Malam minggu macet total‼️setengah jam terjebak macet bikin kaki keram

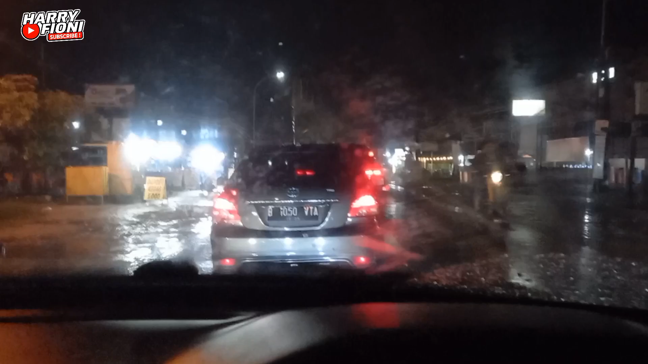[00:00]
Halo guys, assalamualaikum warahmatullahi wabarakatuh teman-teman. Selamat malam. Nah, aku sekarang lagi di Jalan Garuda Sakti teman-teman.
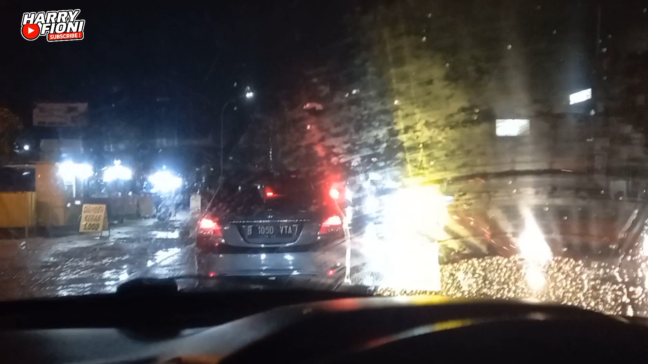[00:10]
Garuda Sakti Panam di arah ke simpang Garuda Sakti Panam teman-teman. Jadi sekarang tanggal berapa ya? Tunggu aku lihat, aku cek dulu tanggal berapa nih. Sekarang malam minggu hari Sabtu tanggal 30 Desember teman-teman. Nah, pekan baru selalu diguyur hujan teman-teman.
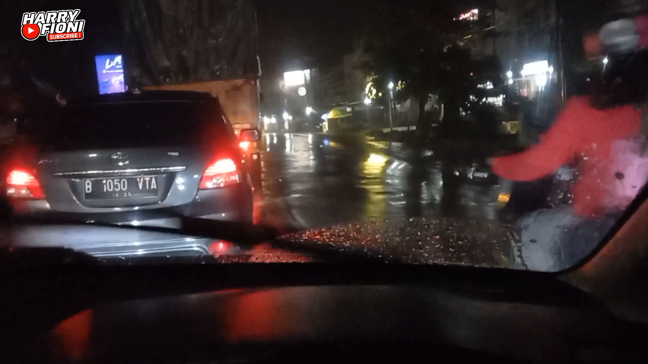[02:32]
Ini udah ada setengah jam teman-teman, macet total karena ya ginilah jalannya, nggak terlalu besar, ada lampu merahnya nggak hidup. Terus kalau biasa misalkan hujan nih teman-teman, ini biasa nggak ada yang ngarahin. Nah gitu, kalau misalkan nggak hujan itu biasa ada Pak Ogah yang ikhlas mau ngarahin. Itu ada dua tim dia, mereka
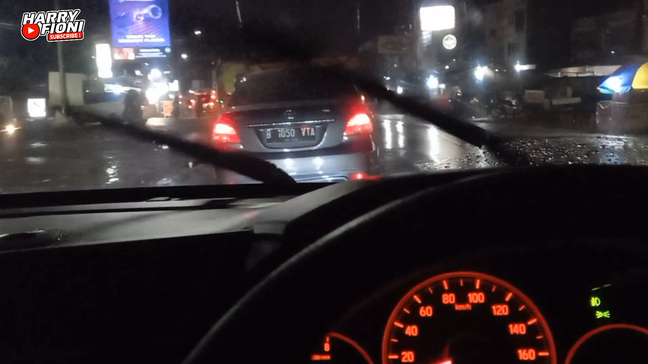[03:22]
banyak mobil yang terperosok karena Pekanbaru ini terkenal dengan jalannya berlubang. Bukan terkenal jalan bagus ya, jalannya berlubang. Lubangnya bukan main pula tuh, kayak sumur. Nah, terutama buat teman-teman ya yang lewat Jalan Bangau, hati-hati, itu ada banyak sumur tuh, banyak kolam jalannya. Sering terjadi
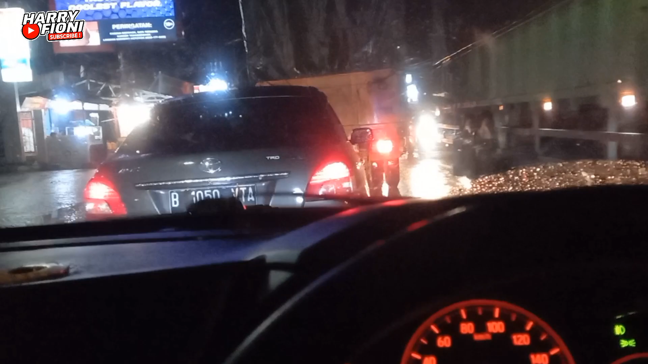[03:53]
terperosok mobil-mobil minibus, sedan, sering tuh terperosok tuh. Nah, ini macet ya kayak gini lah, ini udah ada setengah jam nih, padahal kalau misalnya nggak macet nih cuma 5 menit sampai. Hujannya terus guyur dari tadi sore lagi. Ini udah mendingan nih, udah mulai gerimis kan. Ini aku di depan pom bensin kayak gini nih.
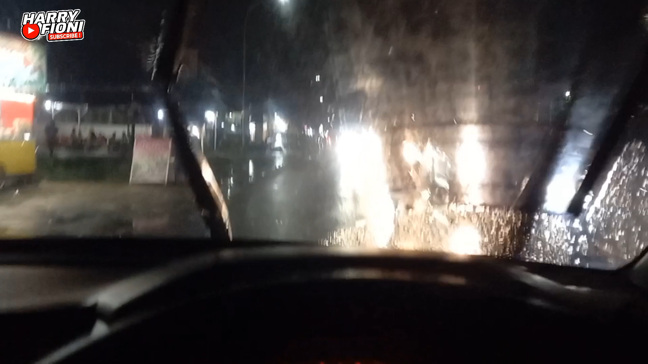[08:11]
Jadi tetap hati-hati teman-teman. Musim hujan ini memang gimana ya? Lampu yang biasanya terang jadi enggak terang karena pengaruh dari hujannya ini. Ini aku aja enggak kelihatan karena silau. Ini lampu pengendara ini kadang-kadang ada sengit-sengitnya ya. Lampunya tinggi-tinggi, setelannya kebiasaan nih. Ini mah. Nah. Ada-ada ya.
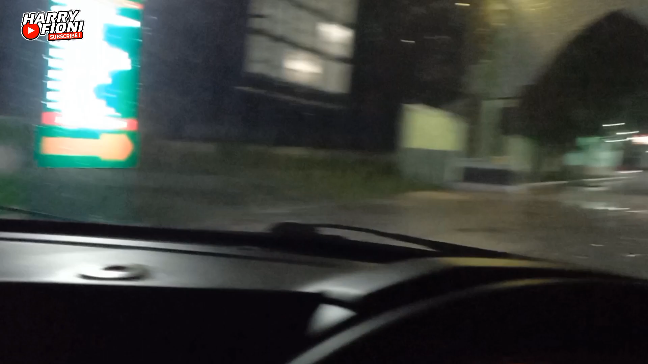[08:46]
Nah, alhamdulillah aku udah sampai ya. Udah sampai tujuan.
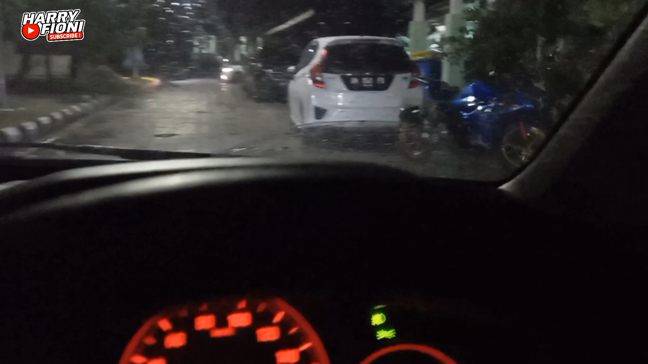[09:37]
Ini udah hampir sampai teman-teman. Oke teman-teman, aku udahin dulu lah ya, karena udah mau sampai.
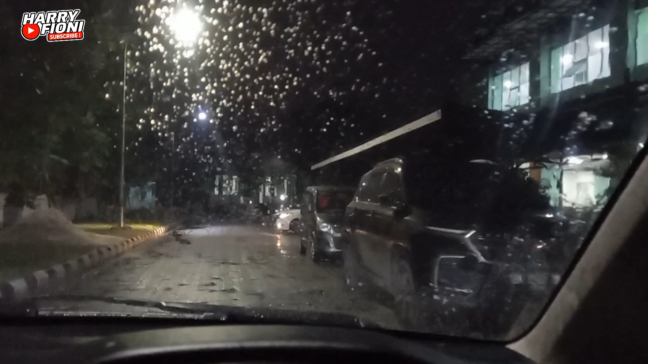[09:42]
Aku nggak bisa ini ya, nggak terang-terang kali video ya karena gelap. Jangan lupa subscribe, like, comment, and share channel YouTube Harifioni teman-teman. Terima kasih. bentar aku belok dulu. Agak sulit nih. Di mana nih ya parkirnya? Oh, udah ada pula orang lah.
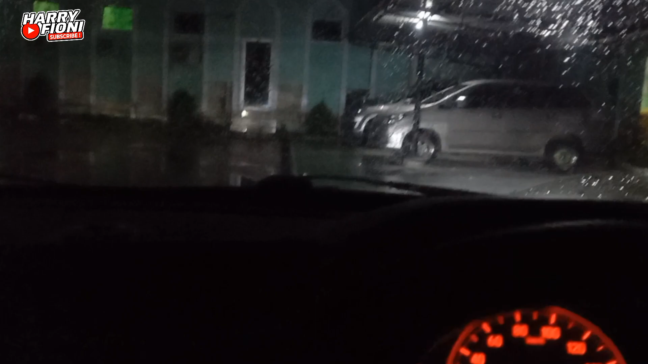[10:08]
Oh, kawan tuh.
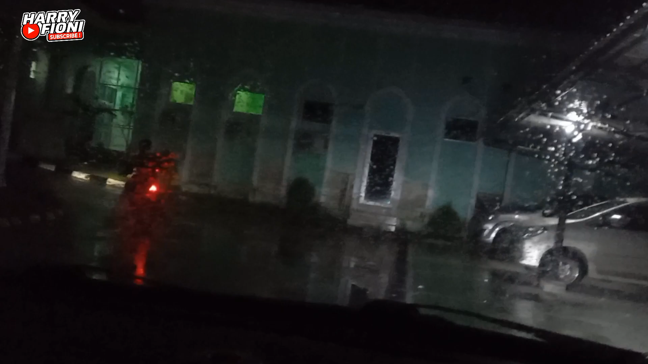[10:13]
Bentar ya.
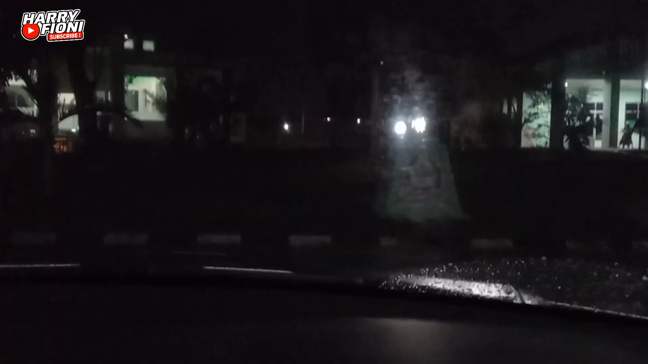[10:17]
Nah, aku udah parkir, teman-teman. Ini aku lagi di belakang Madani ya.